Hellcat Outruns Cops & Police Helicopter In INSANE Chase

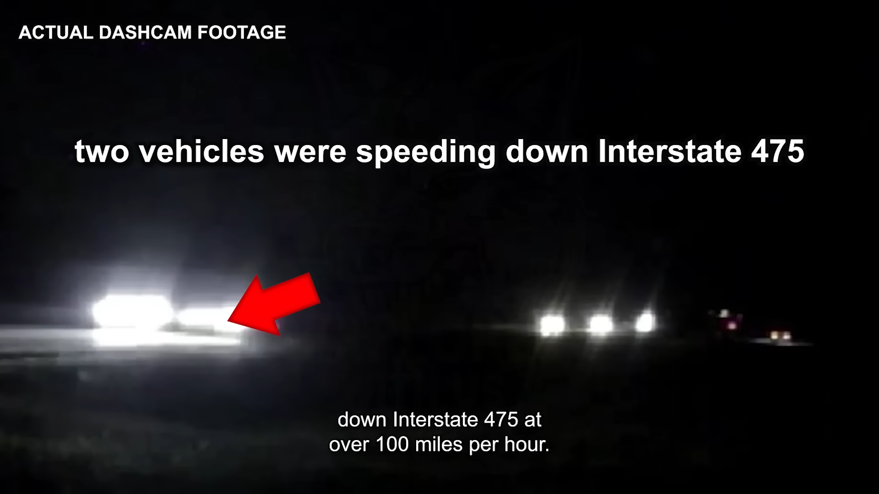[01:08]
two vehicles were speeding down Interstate 475 at over 100 miles per hour.
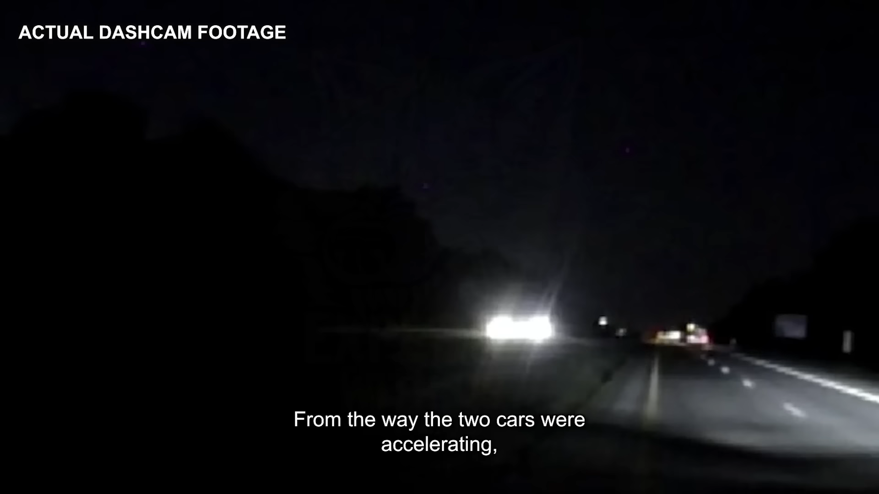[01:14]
From the way the two cars were accelerating, it seems like they were allegedly racing. The officer turned on his lights and siren and attempted to apprehend and stop the vehicles. One of the cars, a Dodge Challenger Hellcat, surely knew he could easily outrun the officer. So, he did just that. Seeing the approaching police vehicle, the driver took off at astonishing speed. Once the police cruiser was out of sight, the driver thought he and his car had accomplished an easy getaway.
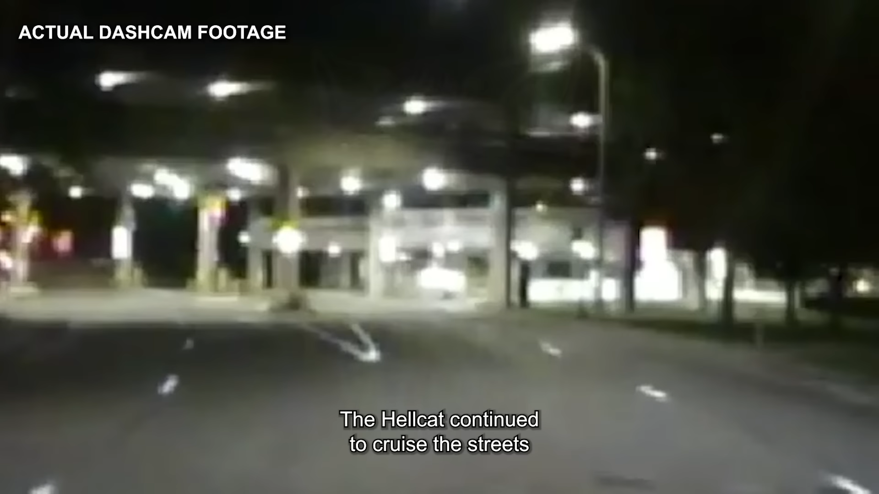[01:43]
The Hellcat continued to cruise the streets, not knowing that the officer wasn't his main concern. His biggest problem was actually up in the air above him.
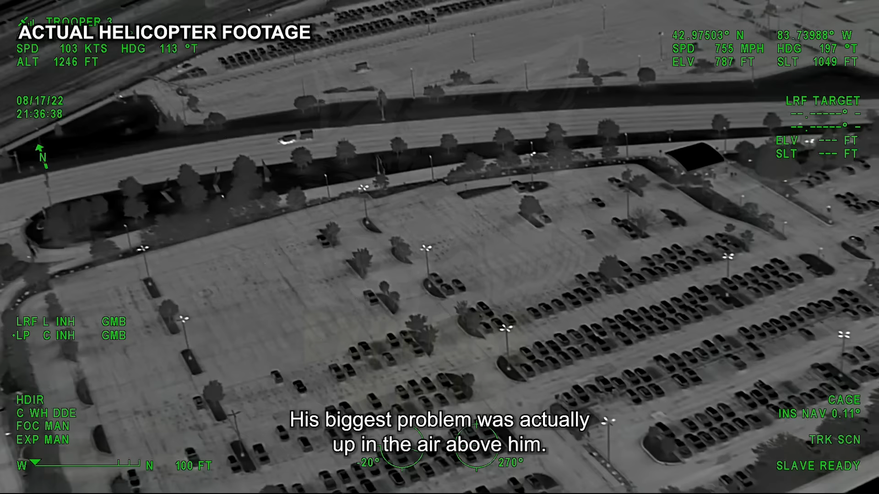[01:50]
The Challenger took off on me, going at least 130 right now.
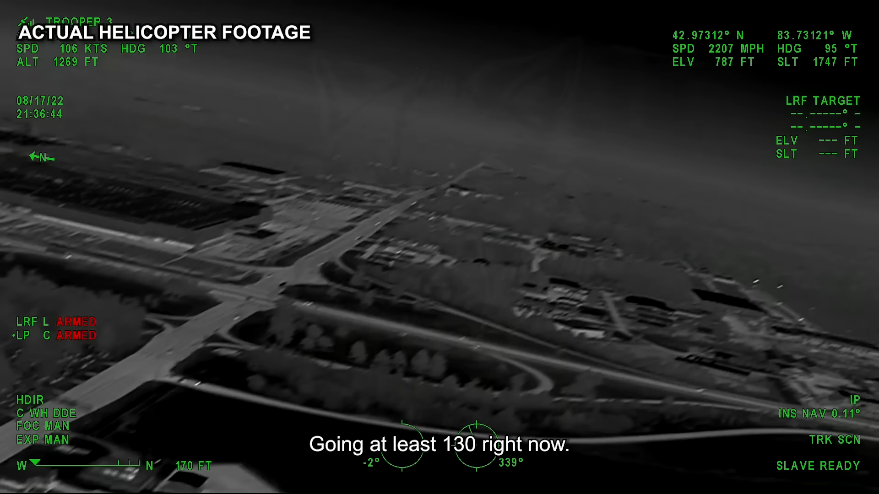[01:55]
He's coming under Bristol Road. It quickly became apparent that the Hellcat wouldn't be caught on the ground, so the Grand Blanc Township Police Department made a snap decision.
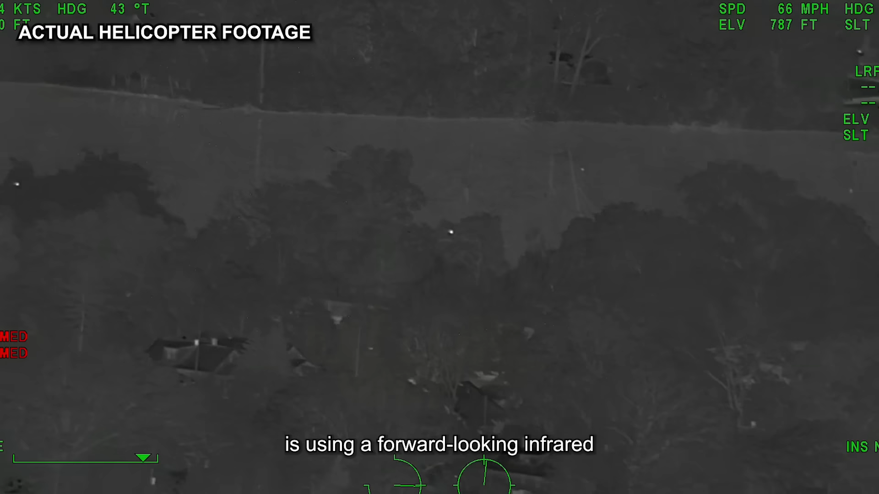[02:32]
or FLIR, camera to track the car.
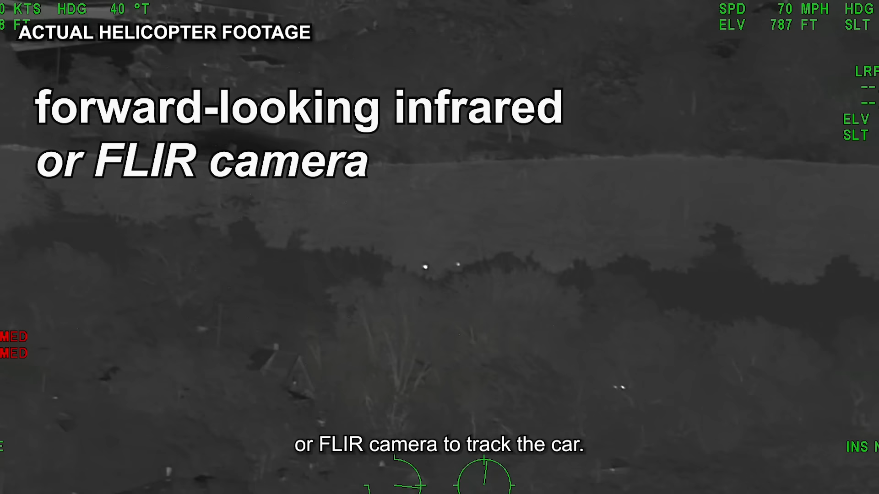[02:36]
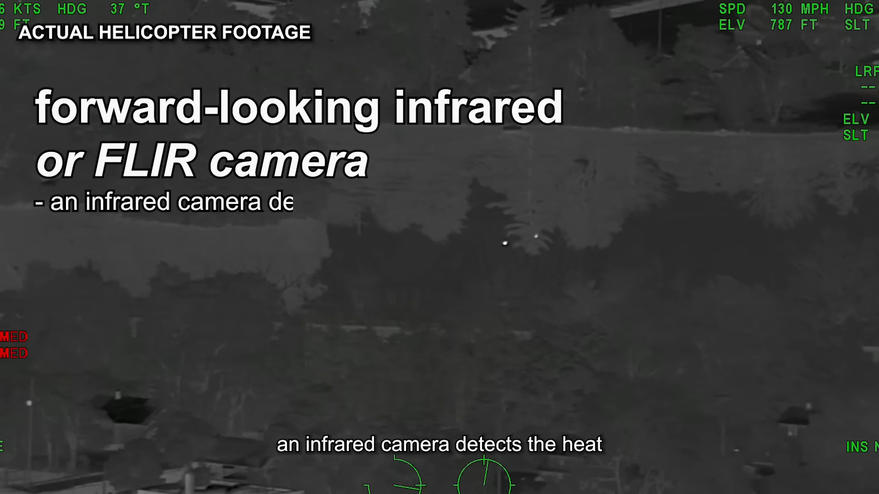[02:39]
For those who don't know, an infrared camera detects the heat that a person or object gives off.
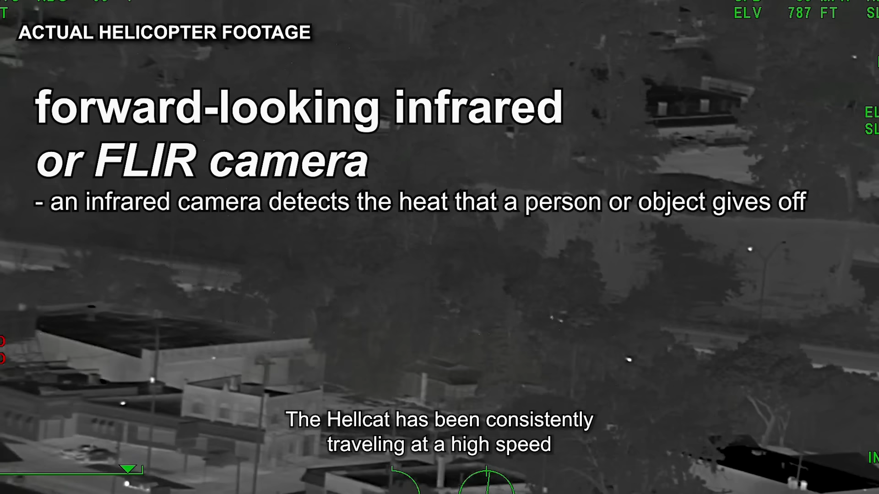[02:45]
The Hellcat has been consistently traveling at a high speed, from the racing to being chased.
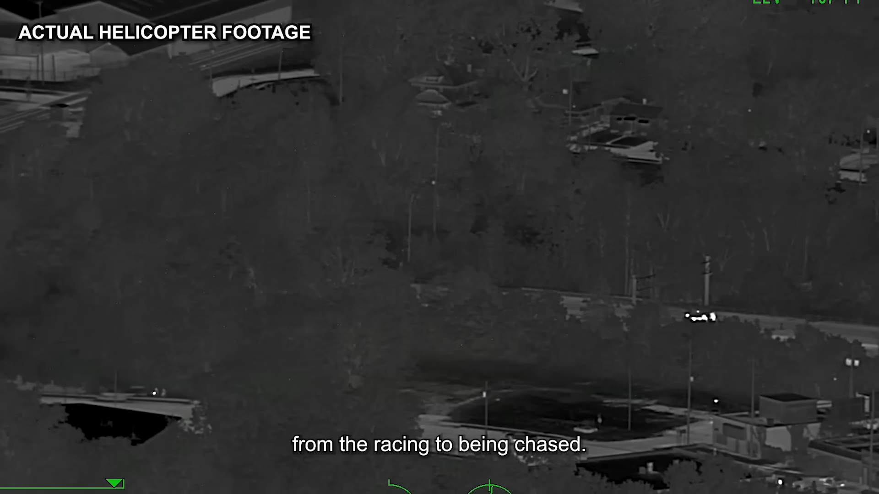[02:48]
As a result, the car's wheels have become very hot,
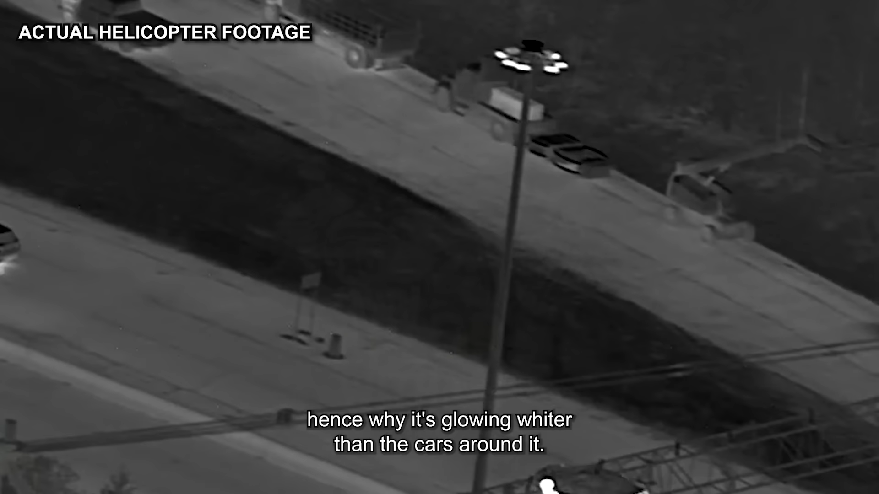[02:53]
hence why it's glowing wider than the cars around it. This is a lucky break for the officers, since this makes their target stick out like a sore thumb.
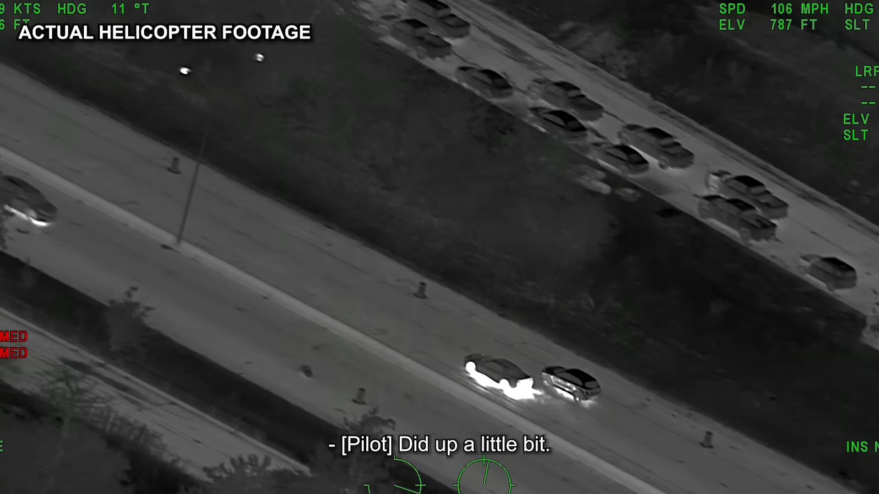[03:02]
It up a little bit, swerved around some vehicles, still driving extremely recklessly. Well, not, nobody should be in his trunk. You can't easily see the Grand Blanc car.
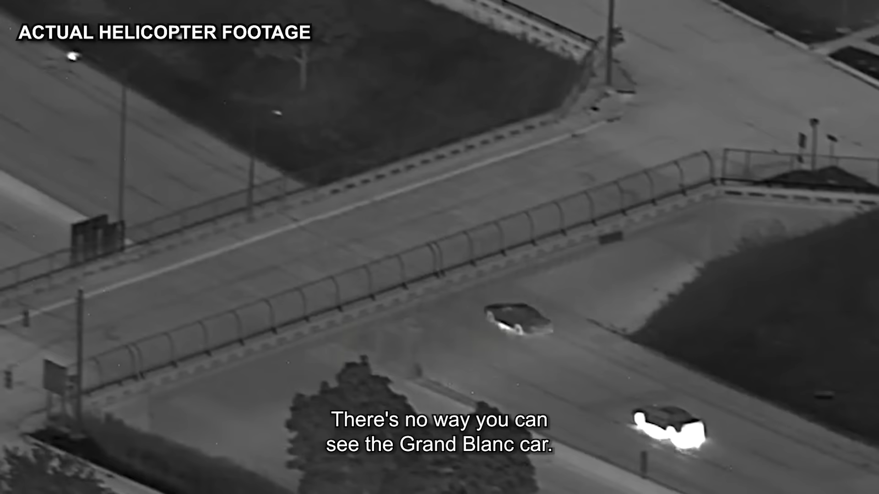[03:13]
According to the speedometer in the upper right-hand corner of the monitor,
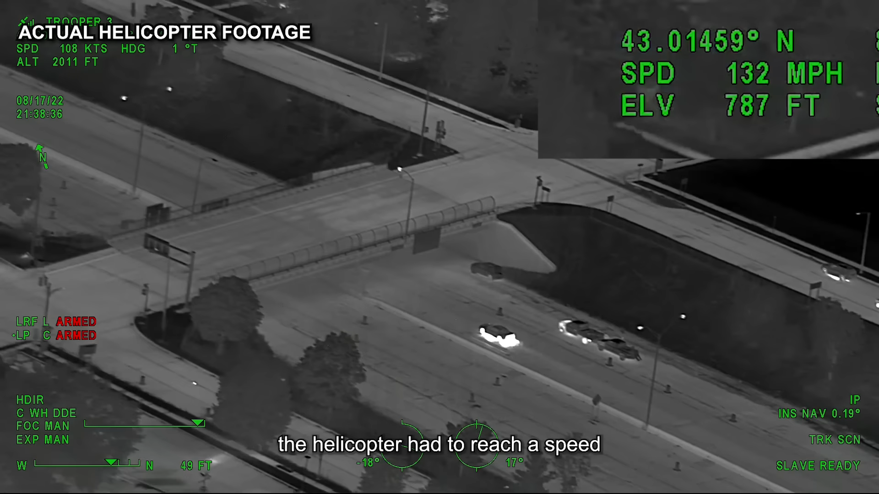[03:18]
the helicopter had to reach a speed of almost 150 miles per hour to keep up with the performance car, as it sped down the highway. If an unobstructed flying craft had to fly that fast to keep pace,
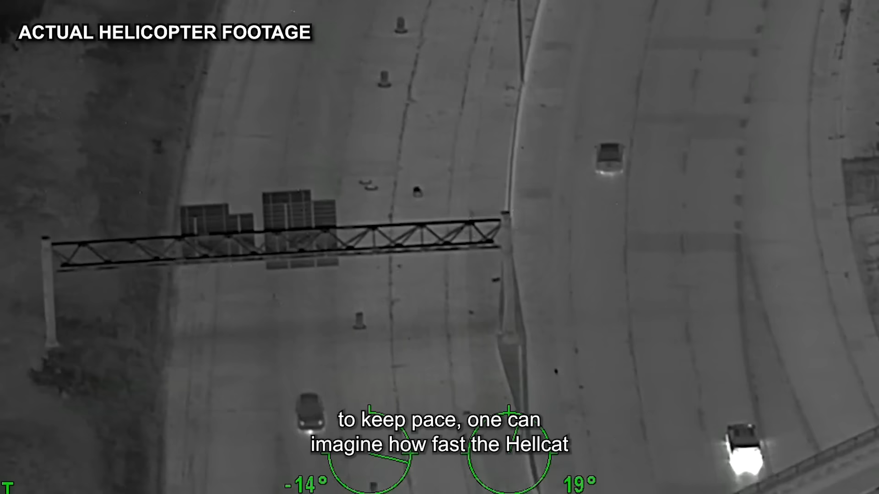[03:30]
one can imagine how fast the Hellcat must have been going on the ground.
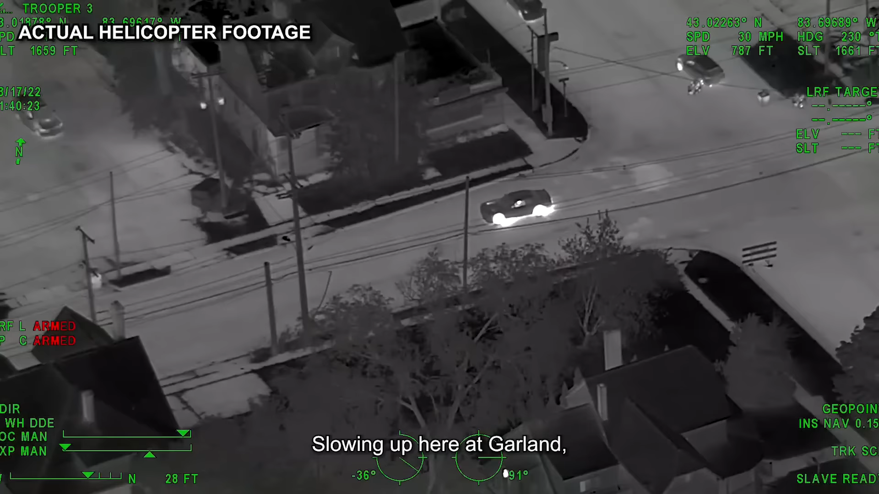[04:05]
slowing up here at Garland, making a southbound turn into the parking lot.
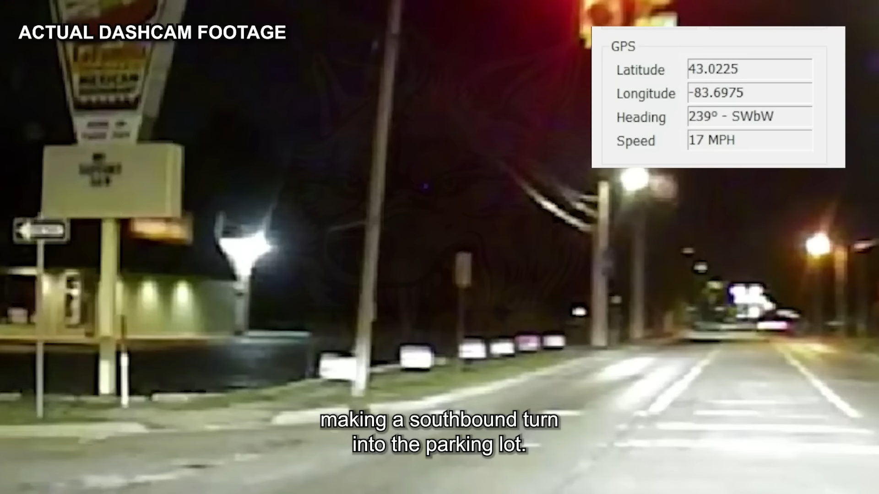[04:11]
Okay, make a left, make a left. Can't turn. When you get into the parking lot, you're going to be nose and nose again. Another car comes down. You get proxed in.